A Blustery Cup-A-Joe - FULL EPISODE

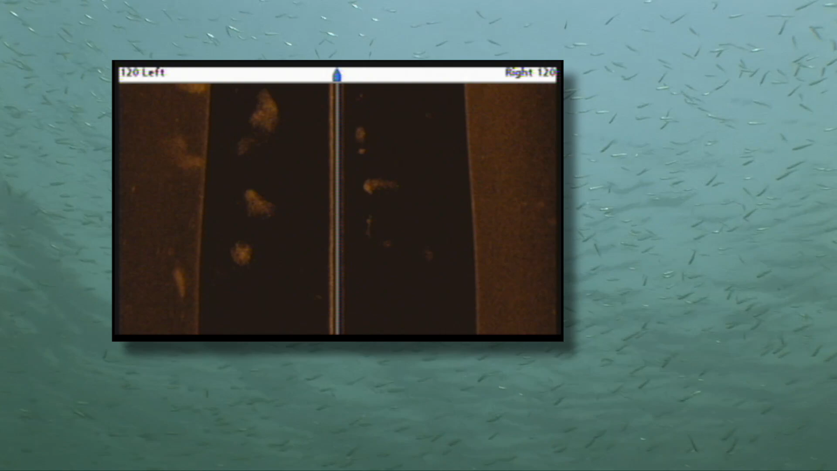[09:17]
Schools of suspended baitfish sense the approach of winter's onset and once again emerge from the depths to feed on zooplankton.